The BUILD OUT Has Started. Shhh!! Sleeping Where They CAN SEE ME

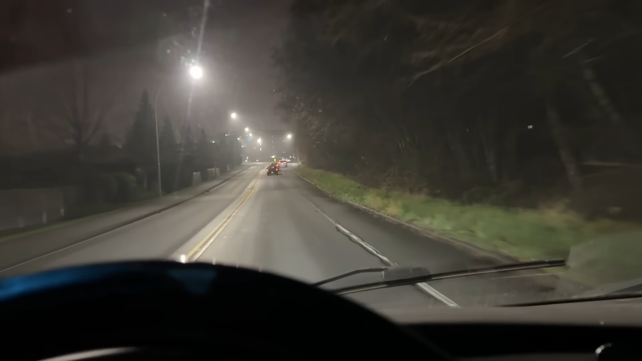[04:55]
that's kind of a weird angle this one this one's kind of curved this way and curved up this way
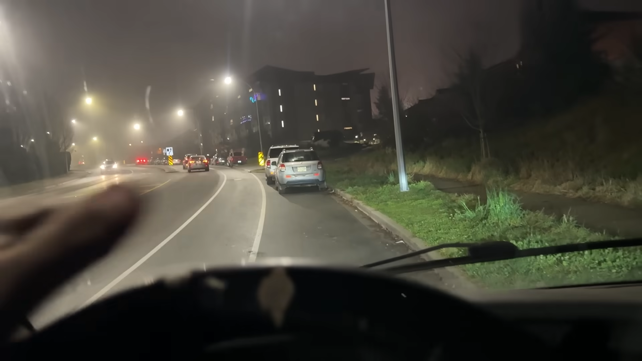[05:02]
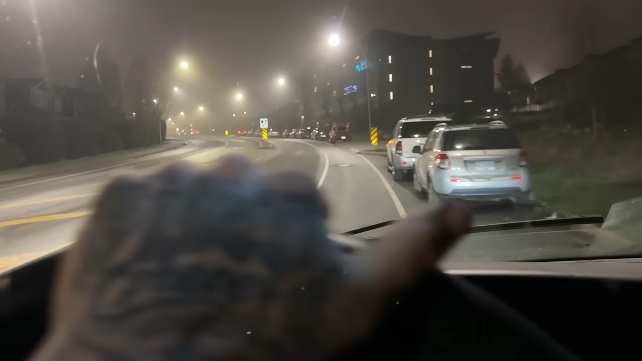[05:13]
let's drive up the road a little bit yeah I don't mind if it's like curved straight up but that one's got a really big curve to the dip curve to the dip curve curve to the curb
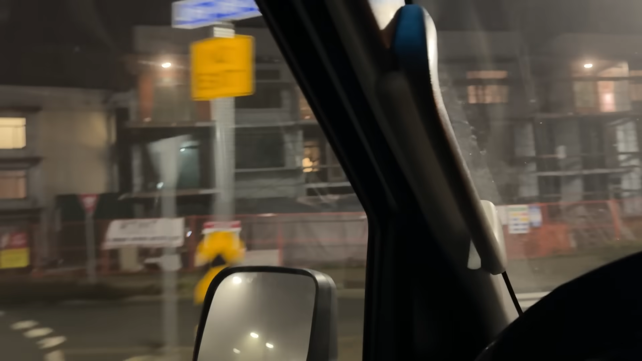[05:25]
there's some new apartments over there what about here
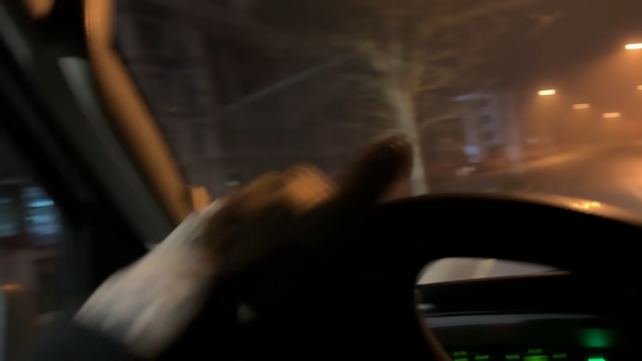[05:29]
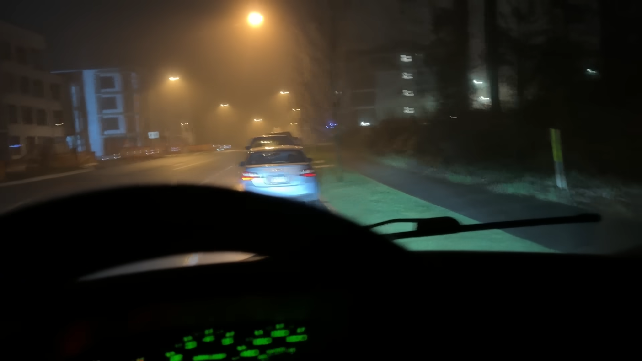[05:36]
oh hit the curb there's some new apartment developments over there maybe that side would be better
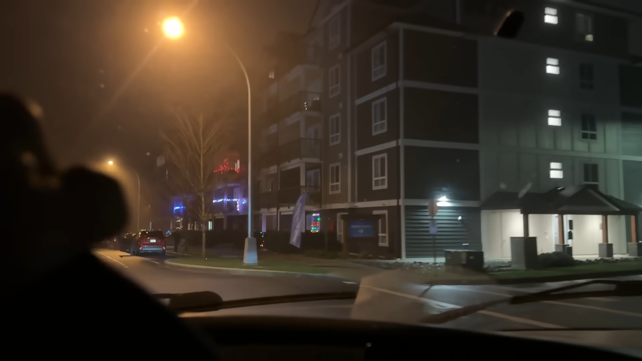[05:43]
not like sleeping in these areas right in front of apartment buildings not a big deal they'll park right there
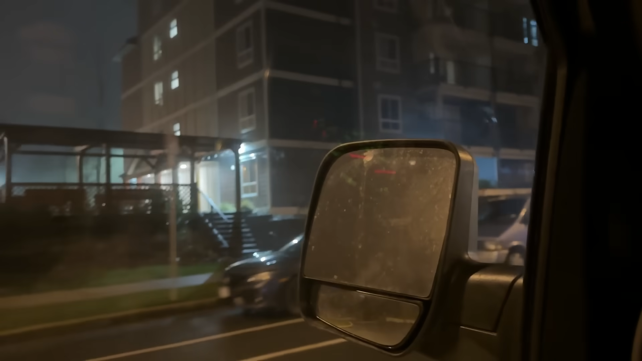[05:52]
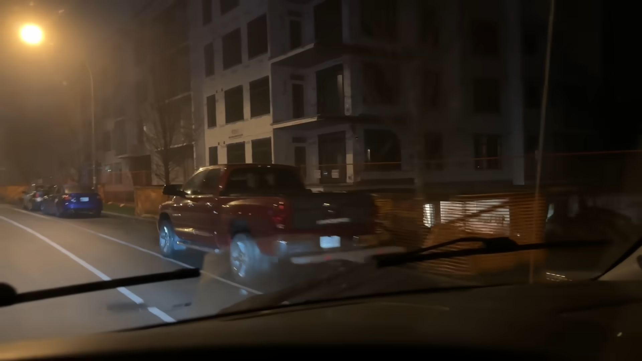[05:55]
spot there would be okay but there's a big open area on this side and there's nothing up